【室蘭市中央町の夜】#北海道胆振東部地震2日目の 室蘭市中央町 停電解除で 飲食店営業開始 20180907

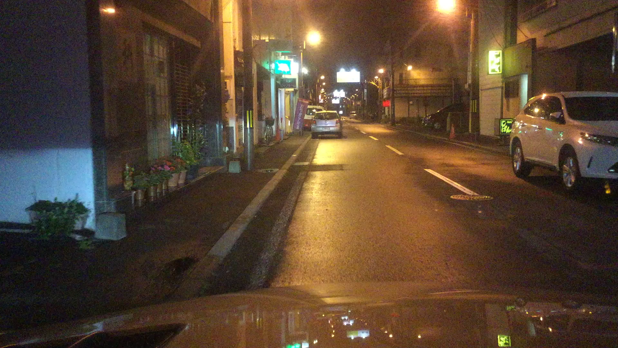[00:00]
言えた忘れた。あ、やべえ、カード向こうに刺したままだ。これが室蘭市中央町ですね。やってるんだ震災の1日目2日目だけど。そうだよね、家でウデウデ飲んでらんないよね。
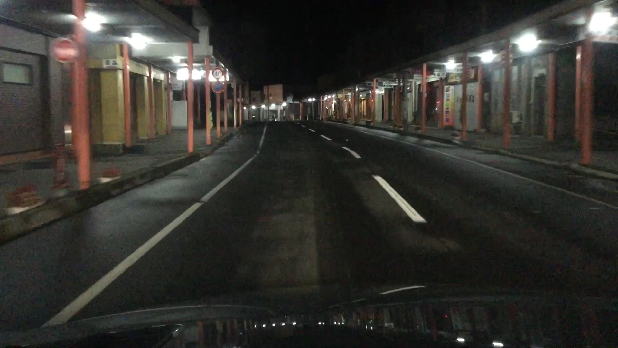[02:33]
小公園だ。ここにあったね、あのお蕎麦のね立ち食い屋さんの、
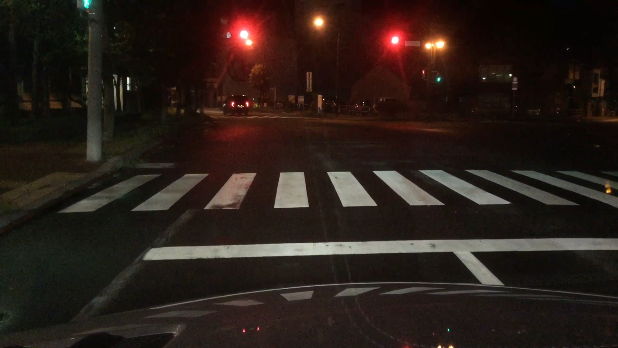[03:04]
なくなっちゃったからね、寂しいよ。